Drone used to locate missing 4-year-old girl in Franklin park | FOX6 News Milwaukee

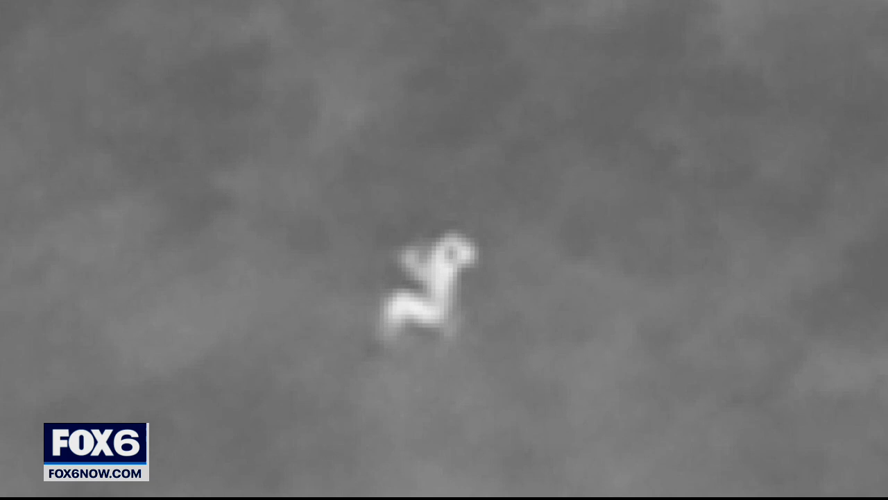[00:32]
Not easy to search after sunset, a small speck of light surrounded by darkness. This is a missing four year old.
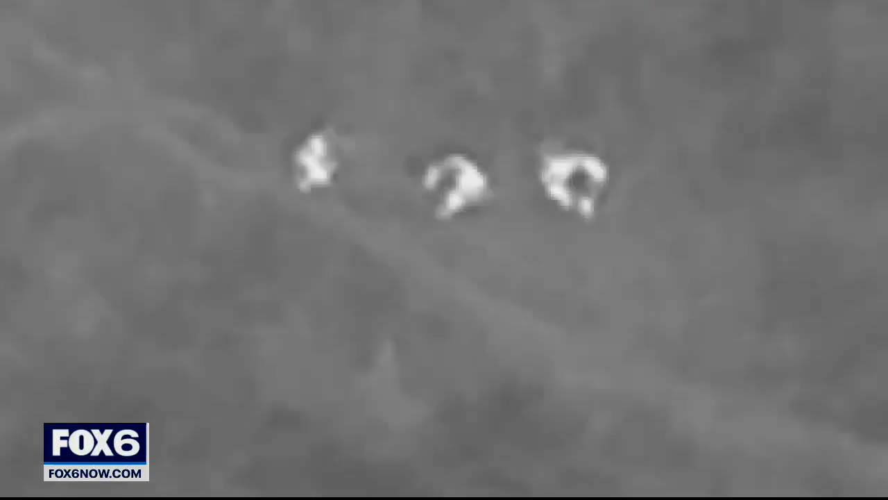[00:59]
The video shows the firefighters slowly pushing through, but you can see that they're kind of.
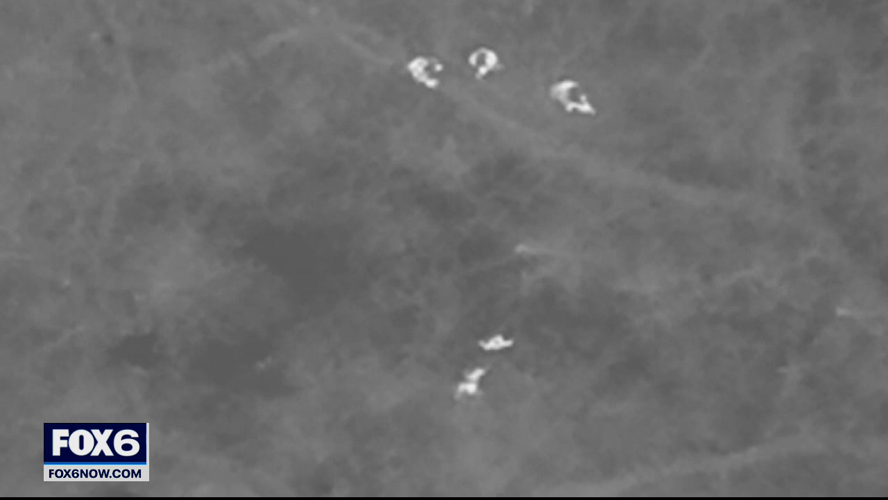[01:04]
Dipping and ducking underneath branches and moving stuff out of the way and trying to find a good path to get to her.
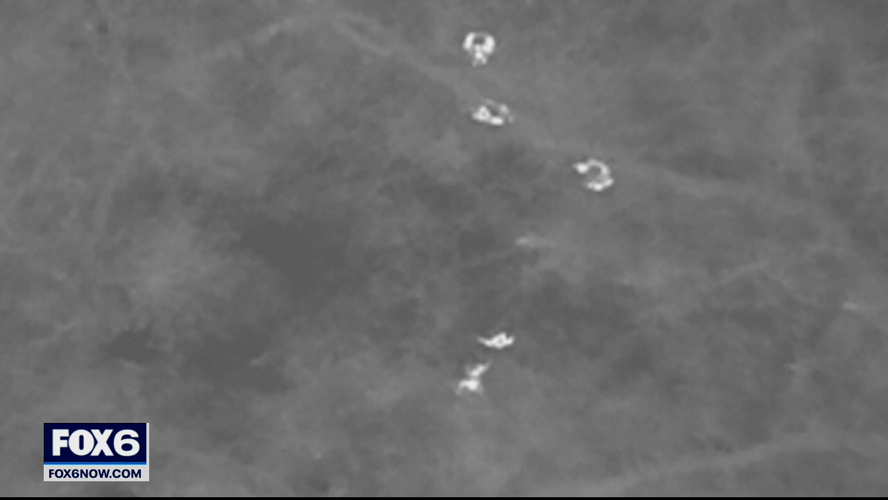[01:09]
The girl was rescued just after nine as it got later and colder.
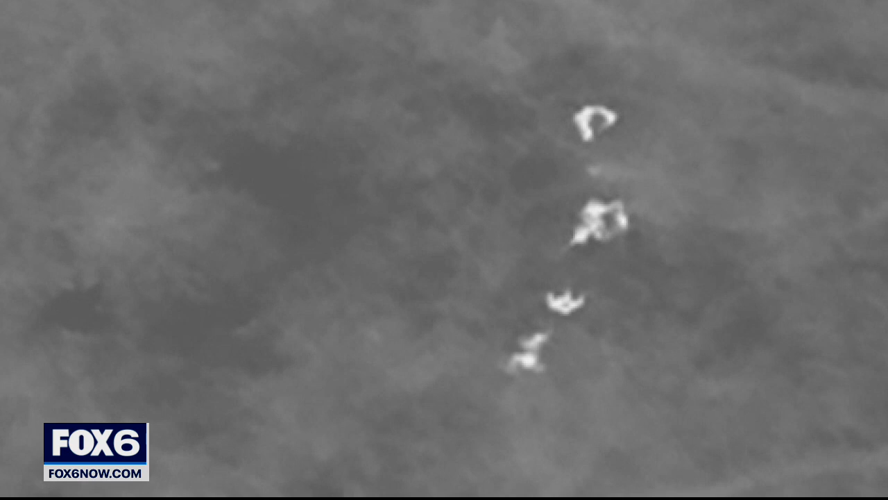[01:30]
They were able to pick her up, rapper in in a nice warm jacket to try to start making sure that she was safe and warm and healthy and okay.